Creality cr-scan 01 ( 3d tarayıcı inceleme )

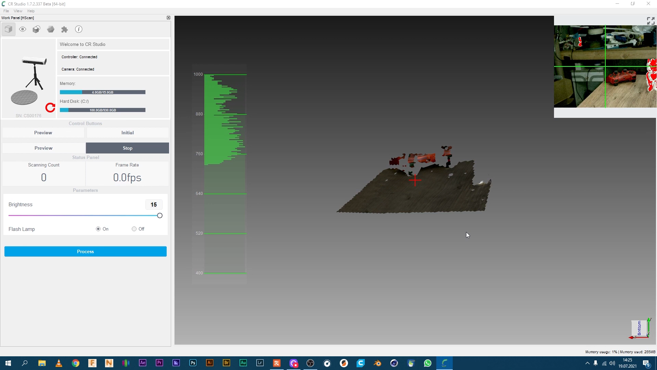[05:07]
Preview'de nereyi gördüğümüzü gösteriyor. Bakın şöyle şunu bir koyayım ben.
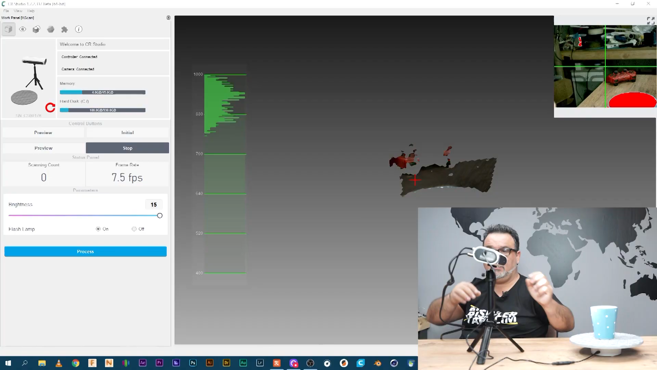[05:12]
İlk olarak bakın aşağıya doğru inecek. Evet.
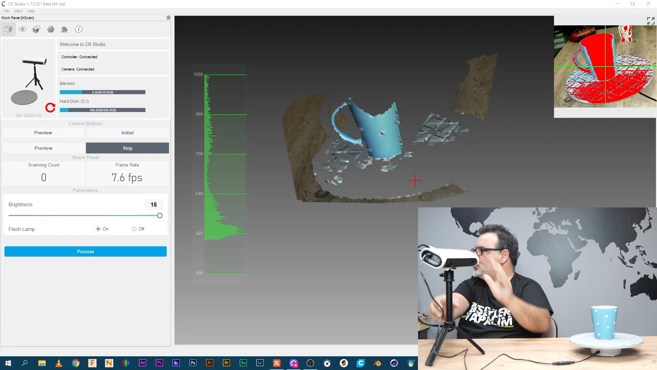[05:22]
Şu an full hepsini aldı. Arkada farklı objeler varsa kaldırın. Kaldırırsanız daha iyi olur.
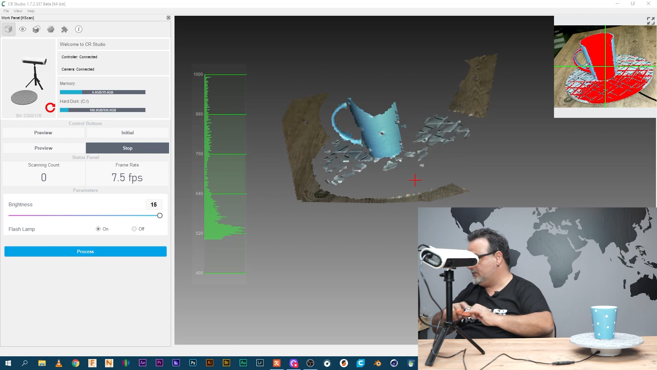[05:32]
Hatta arkayı bir farklı güzel bir fon yaparsanız bence daha güzel olur. Neyse. Şimdi gördük. Şu an görüyoruz. Stop diyoruz. Malzemeyi alıyoruz.
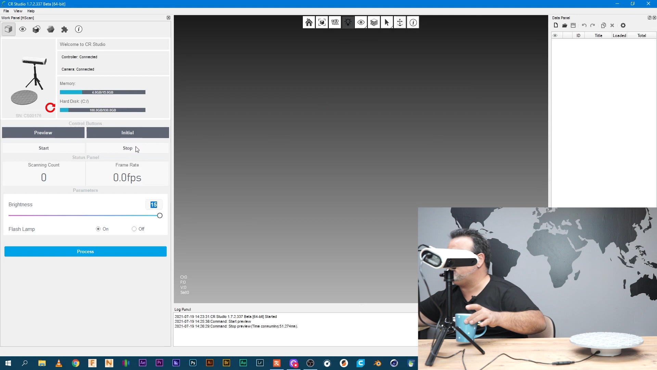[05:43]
Ondan sonra Entity diyoruz. Bakın. Şimdi şurada görmüş olduğunuz kırmızı ve mavi var.
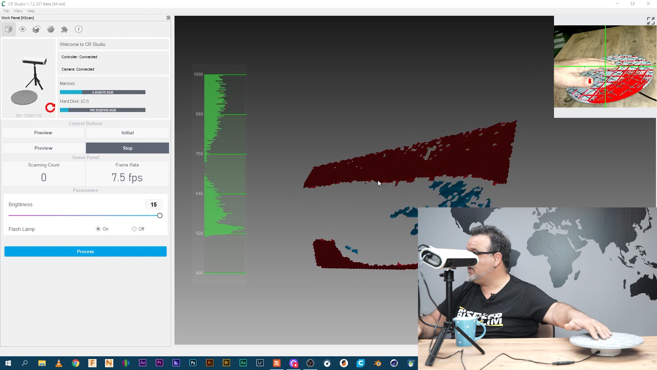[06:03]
Taramalarda mavi alanı değil de kırmızı alanı okuyor. O zaman şu yuvarlığa kırmızı yapmamız lazım. Onu da nasıl yapacağız? Şöyle birazcık daha geri çekelim.
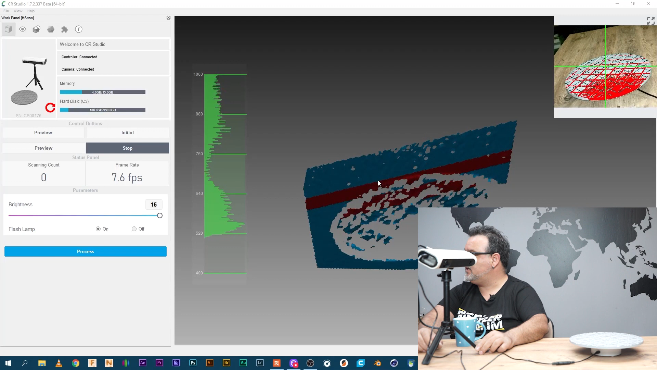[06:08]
Biraz kafayı şöyle oynatalım. Şimdi şurada görmüş olduğunuz kırmızı var ya arkadaşlar. Bu kırmızı da ışığı belli ediyor. Biz ışığı biraz daha kısacağız. Kıstık. Bakın gördünüz mü?
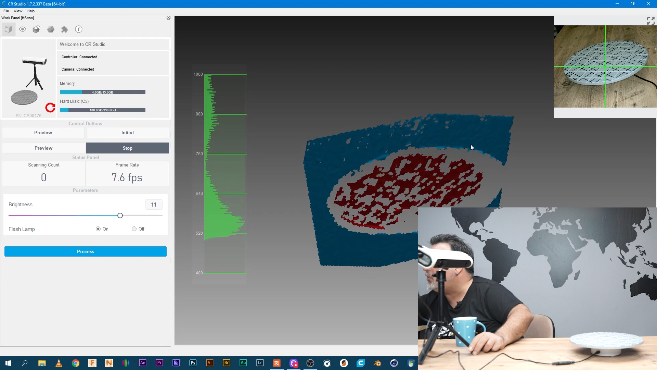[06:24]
Yan taraflar şu mavi olan kısımları görmüyor. Bu kırmızı olan kısımları okuyor.
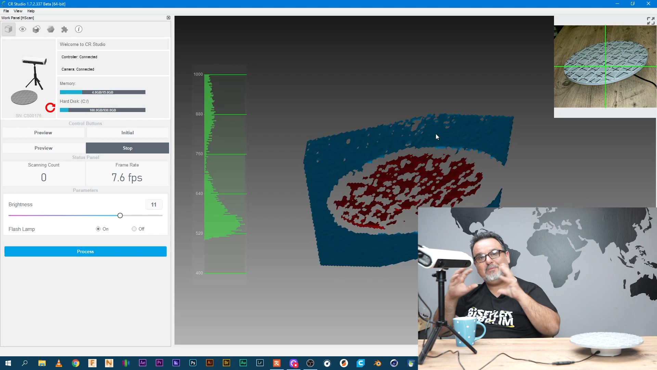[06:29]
Mavi olan kısımları okumuyor. Bu şekilde şu an bizim bu tablamızı kırmızı yaptık.
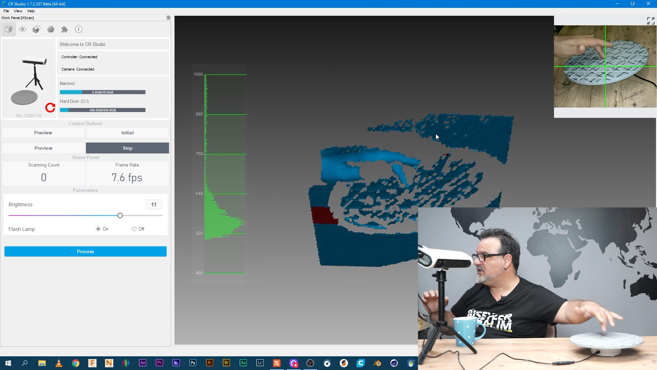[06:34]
Şu an kırmızı olarak görüyor. Evet. Şu an işimiz okey. Bunu da stop diyoruz. Bardağa koyuyorum. Start dedim.
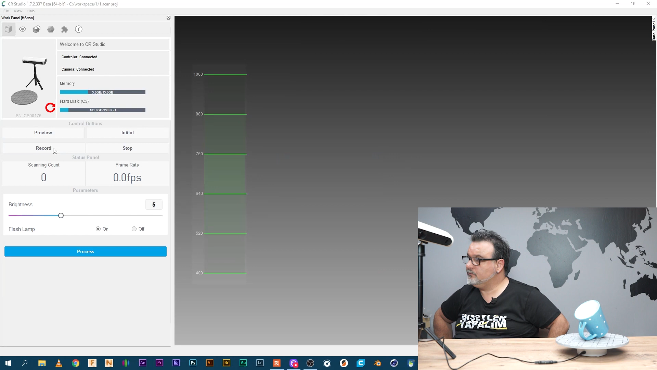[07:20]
Evet, boyutsal olarak görsün diye bir de şöyle yan çeviriyorum.
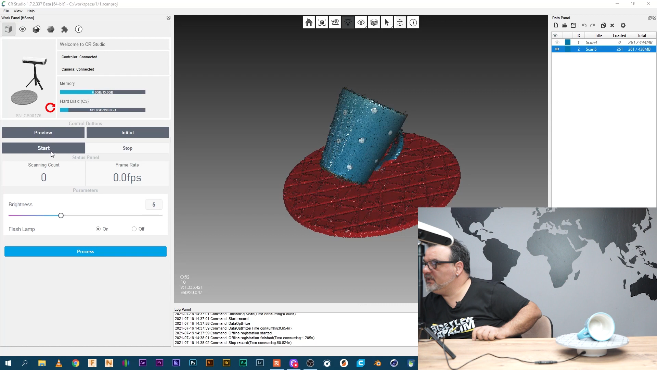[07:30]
Tekrardan bir tarama yapıyorum. Evet, durdu.
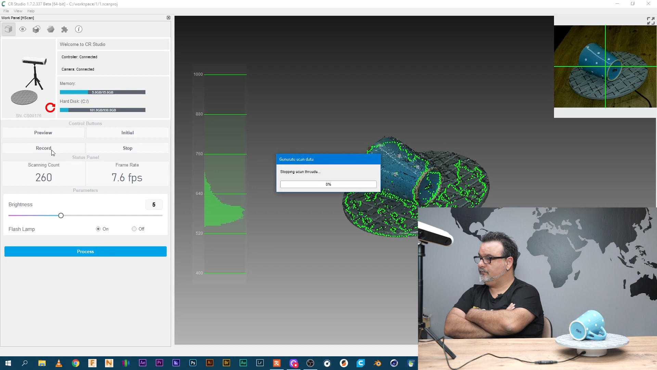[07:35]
İşliyor. İşledi.
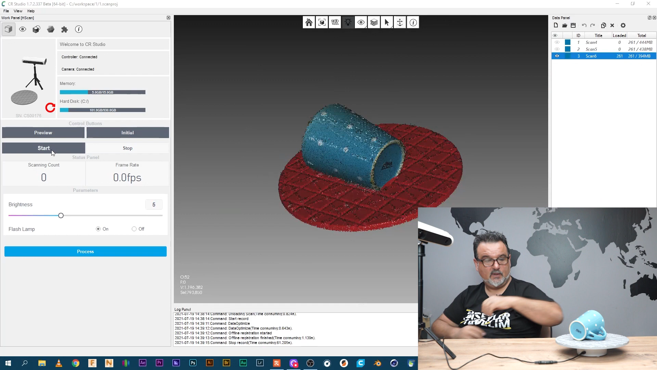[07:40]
Bir de şöyle taratalım. Tekrardan start'a bastım.
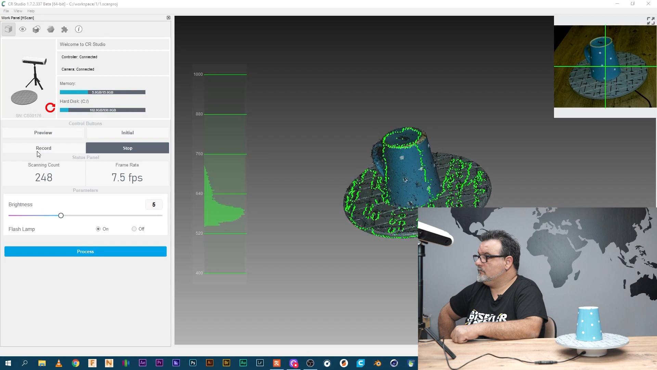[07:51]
Evet. Bu da durdu. Evet, şimdi bakın 1, 2, 3, 4 tane taradık. Şimdi proses diyoruz.
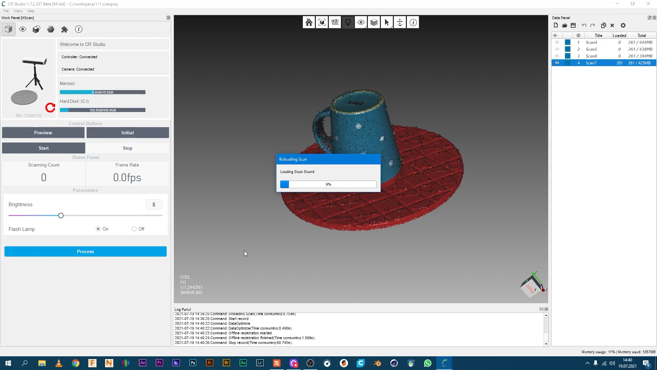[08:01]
Bu taradığımız 4 objeyi de inceliyor. Evet, bakın görmüş olduğunuz gibi. Şimdi proses dediğimiz zaman otomatik olarak bunu ortalıyor.
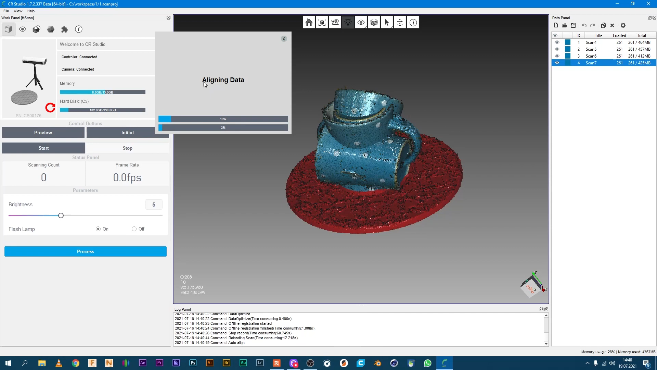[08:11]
Bir bakalım düzgün mü? Evet, düzgün.